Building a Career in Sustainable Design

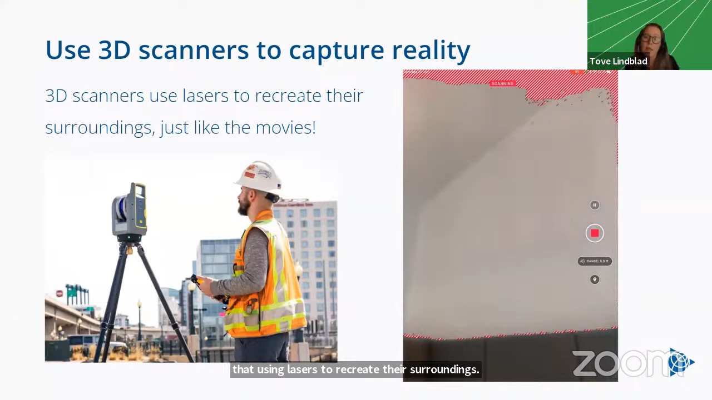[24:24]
And then you have actually an iPad where you use it. You scan the room and then you use the image you will get when you scan.
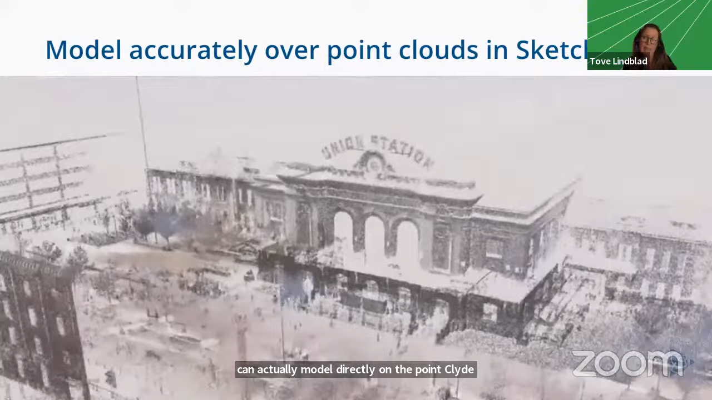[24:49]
data or your SketchUp element to ensure the accuracy.
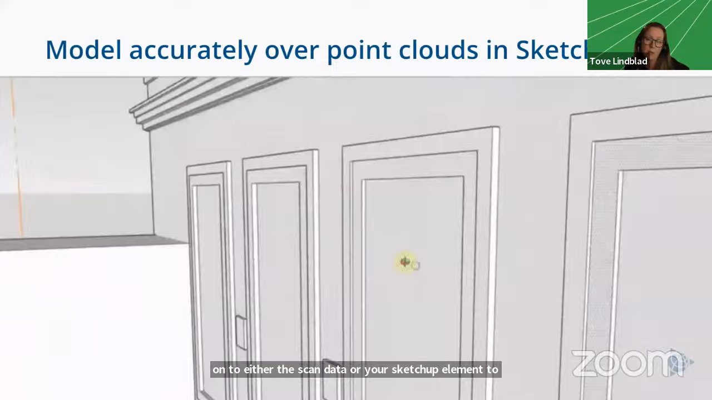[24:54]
But this was just a sneak preview,